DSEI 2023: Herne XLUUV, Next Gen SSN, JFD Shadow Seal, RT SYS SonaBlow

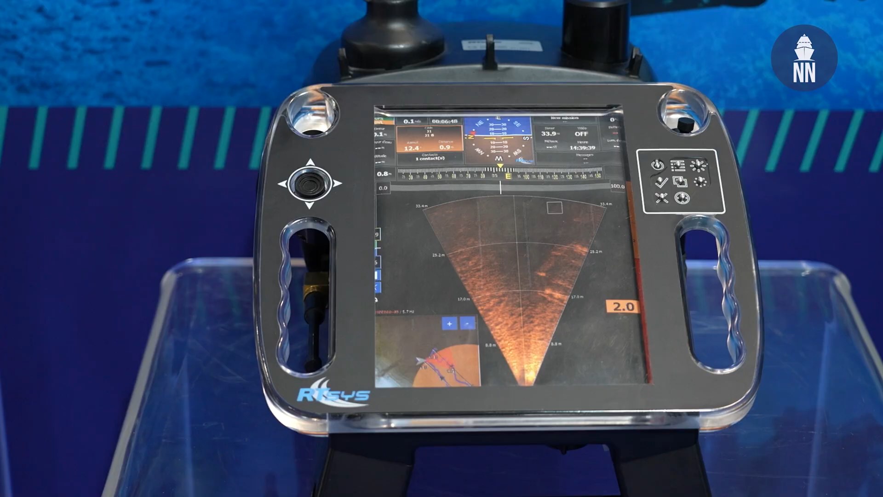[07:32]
It's part of the complete man-and-man teaming solution with Sonadive, our diver-held sonar,